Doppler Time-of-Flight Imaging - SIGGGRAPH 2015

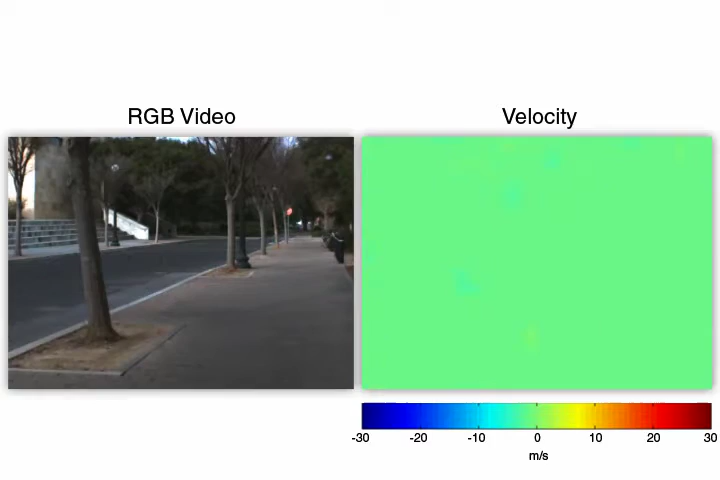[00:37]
For precise control over the illumination and modulation frequencies, we build a custom time-of-flight camera.
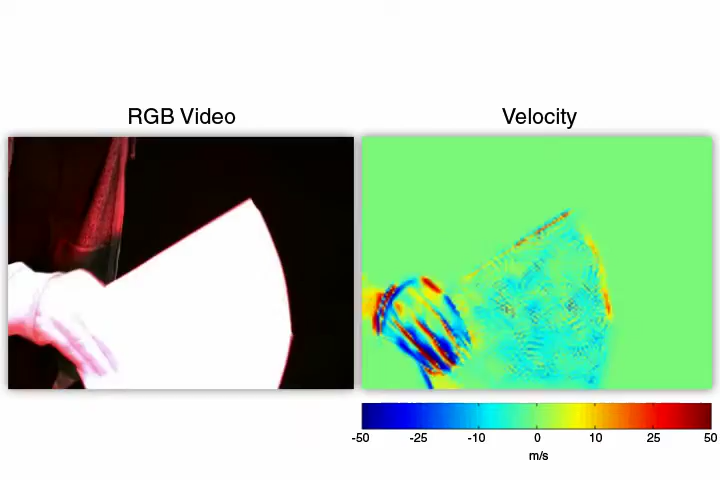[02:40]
When quickly moved back and forth, we observe the appropriate metric velocities.
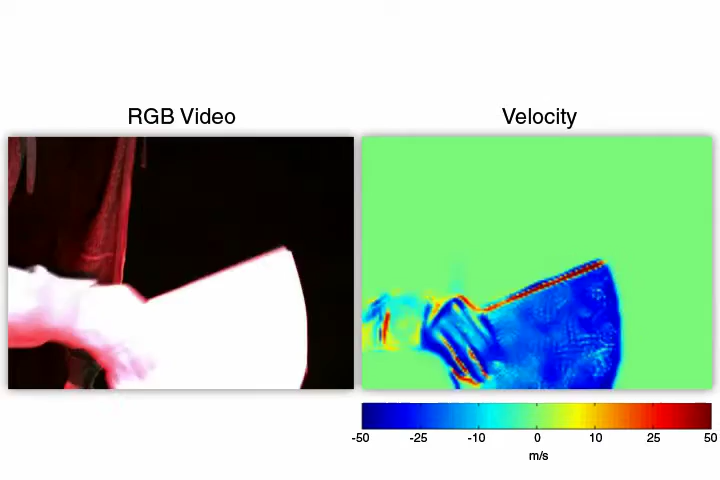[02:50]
With an additional measurement corresponding to that of conventional time-of-flight cameras, we can estimate both velocity and the depth of moving scenes.
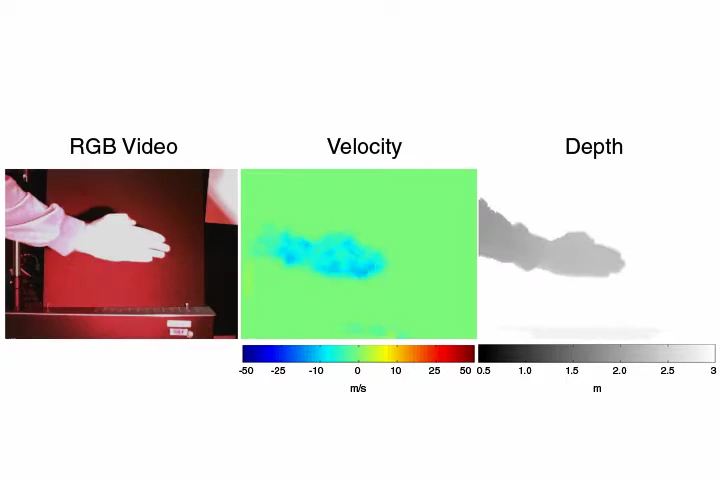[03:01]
Here, another example showing a quickly moving object with the estimated velocity and depth maps. Note that a conventional time-of-flight cameras would not be able to estimate the correct depth in this case.
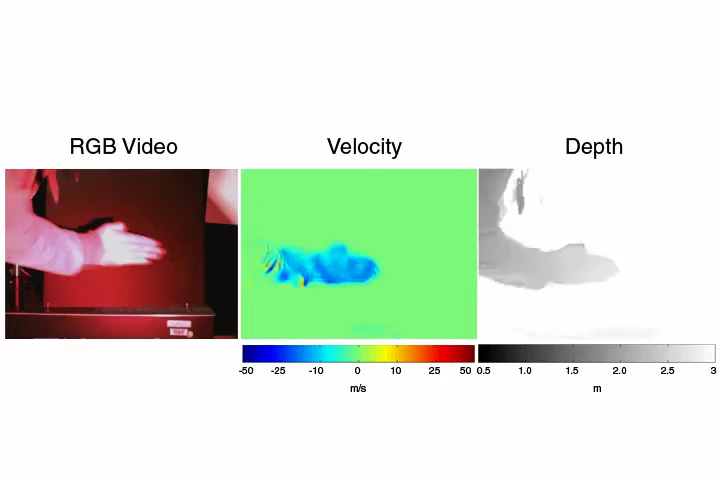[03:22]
We envision a variety of applications for this technique. For example, in entertainment, human-computer interaction, segmentation, tracking, object recognition, motion deep blurring, and other computer graphics envision tasks.
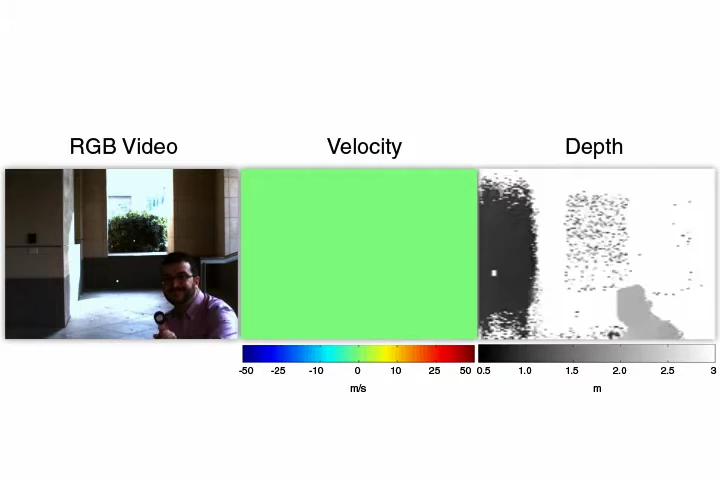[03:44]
Because our light source operates in the visible spectrum, the color images appear with a red tint.
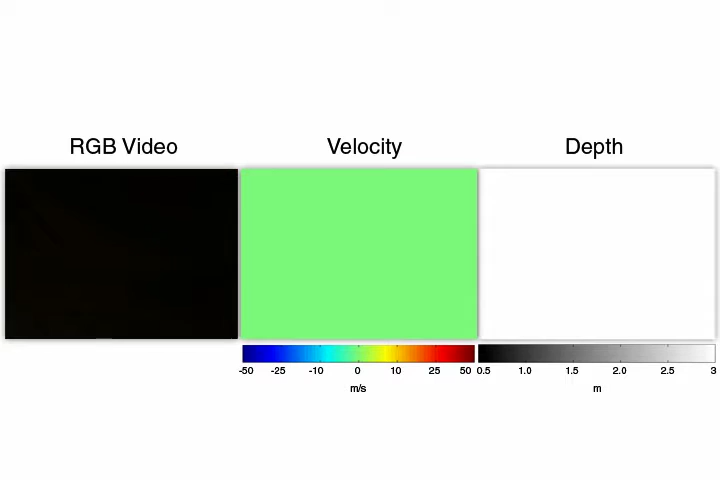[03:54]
Future implementations would employ invisible, near-infrared illumination.
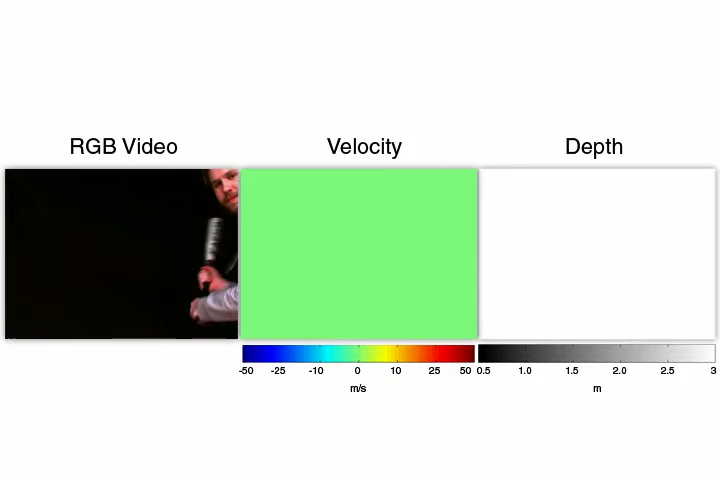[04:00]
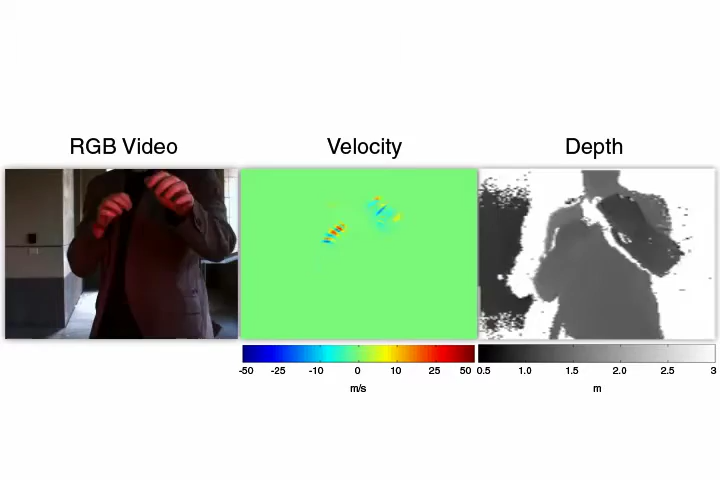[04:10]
Slight alignment errors around edges are due to the imperfect alignment of the three measurements taken with our camera.
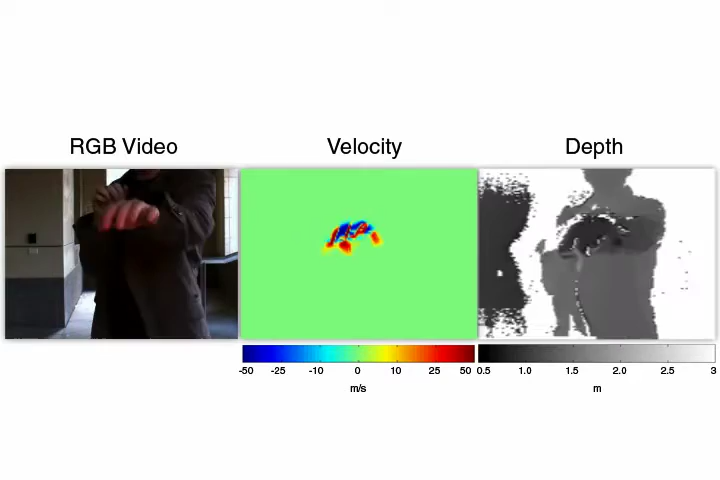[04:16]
These measurements are captured in quick succession. Using multiple synchronized sensors, however, these could be recorded instantaneously and mitigate artifacts.
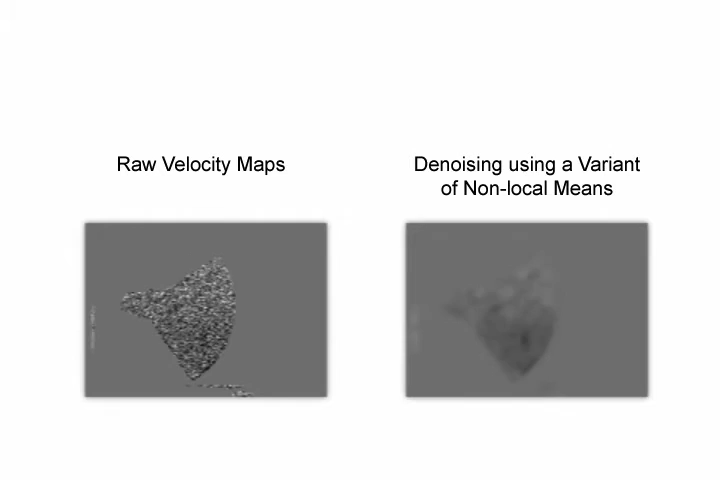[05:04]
We apply a variant of non-local means denoising to all captured raw data.